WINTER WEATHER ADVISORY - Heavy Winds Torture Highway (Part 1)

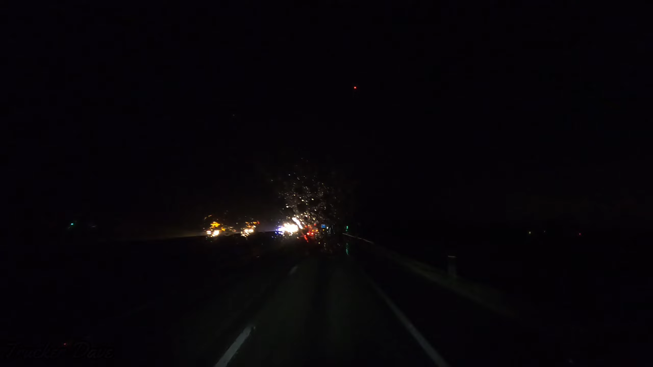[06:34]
This is bad. But we're all out in it. We're all out here doing the same thing. The rain's been heavy and then light, heavy and light, but it has not stopped since Wisconsin.